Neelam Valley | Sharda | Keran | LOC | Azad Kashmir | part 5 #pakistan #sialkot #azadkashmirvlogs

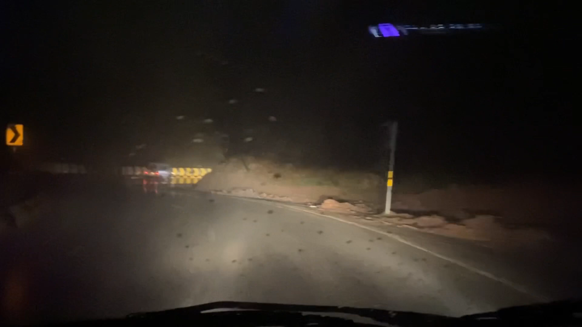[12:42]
ਅਤੇ ਇੱਥੇ ਦੇ ਪਿੱਛੇ ਬਾਰਿਸ਼ ਸੀ, ਇੱਥੇ ਹਲਕੀ ਹਲਕੀ ਬਾਰਿਸ਼ ਹੈ, ਲੇਕਿਨ ਇਸ ਟਾਈਮ ਅਸੀਂ ਬੱਦਲਾਂ 'ਚ ਪੈ ਰਹੇ ਹਾਂ। ਧੁੰਦ ਨਾ ਸਮਝਿਓ, ਇਹ ਧੁੰਦ ਨਹੀਂ, ਫੋਗ ਨਹੀਂ, ਇਹ ਨੇ ਕਲਾਊਡਸ, ਬਾਦਲ ਚੈੱਕ ਕਰੇ।